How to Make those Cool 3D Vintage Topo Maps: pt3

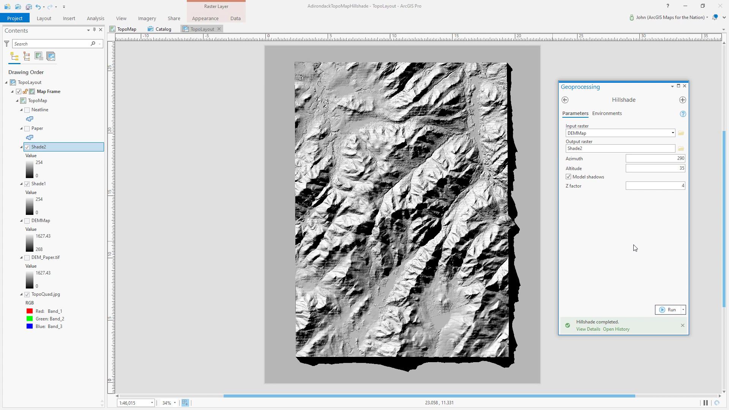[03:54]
shade spilling off the edge of the map area isn't that cool so now i do a handful of these things so i do i'm going to do three of them each one with a different
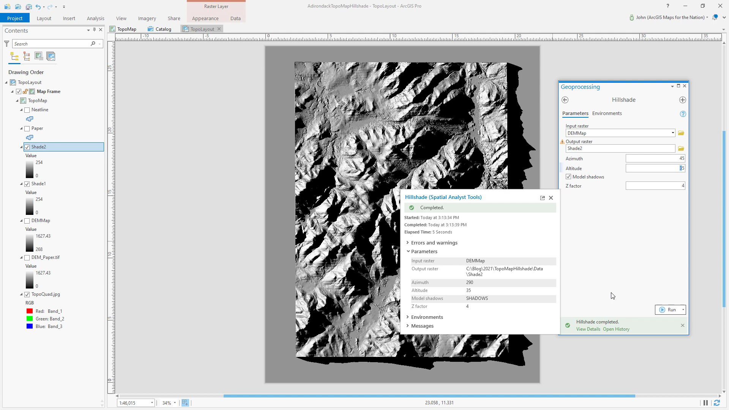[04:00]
sun angle a little bit more abrupt sun angle and i change the z factor which is the vertical exaggeration for you know like the dramaticness and now i'm just going to play with some blend modes and see what happens
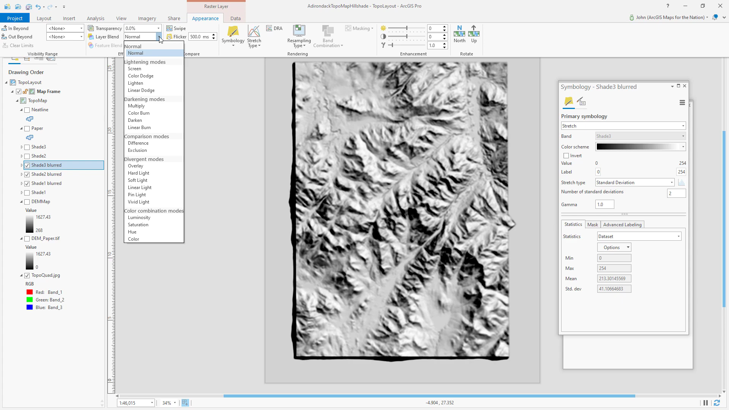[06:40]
them up with these blend modes you get this really cool bounced light effect and you can see it's it's starting to add up to this kind of neat somewhat
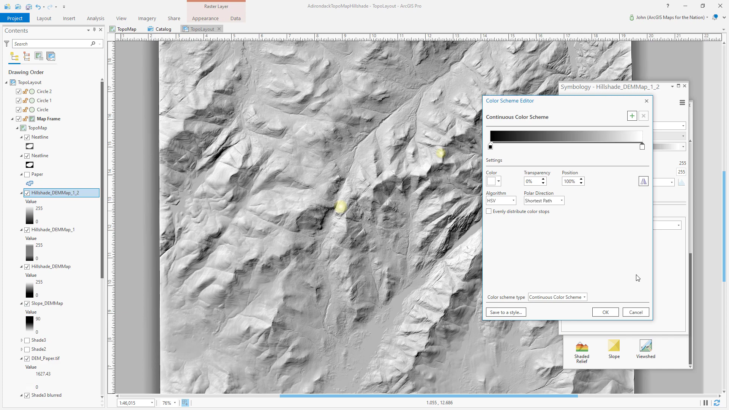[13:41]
depth to the dark areas and light to the higher areas see the difference there it's almost
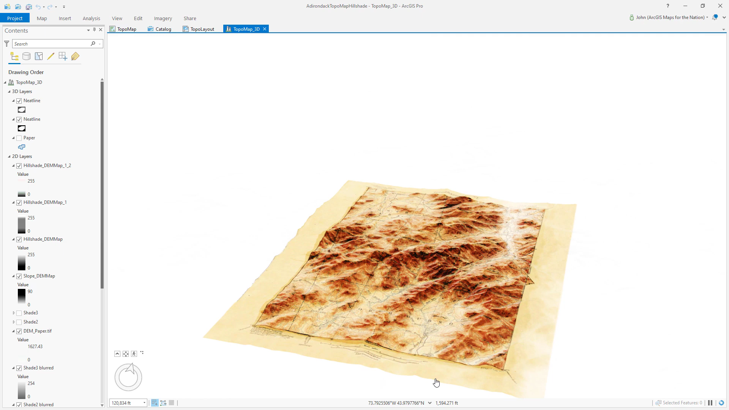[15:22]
it can be more fun do you know how right now it's just using a service that knows the true elevation of the world at various scales but we can uncheck that and then only use the elevation from the map i'm just going to drag that in there and we'll see what
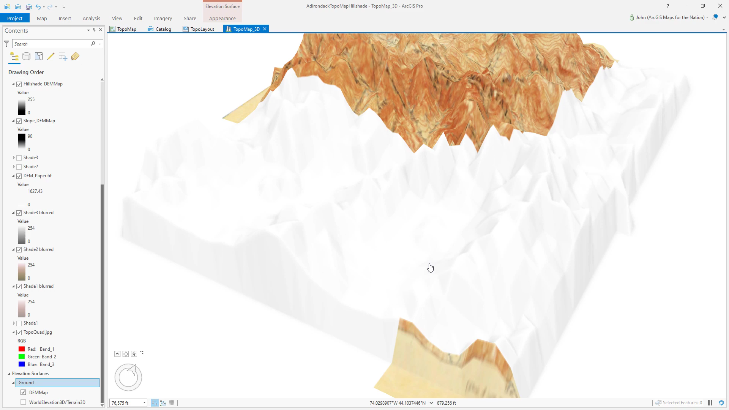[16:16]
yikes okay never mind let's that's fun now let's dial this back to 2x
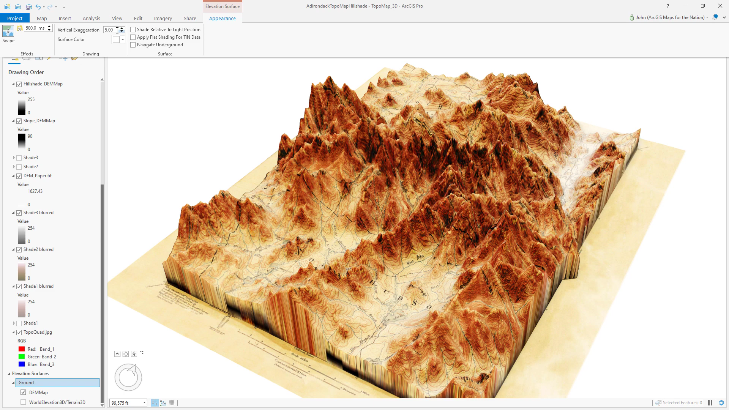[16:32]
cool well that was a fun inadvertent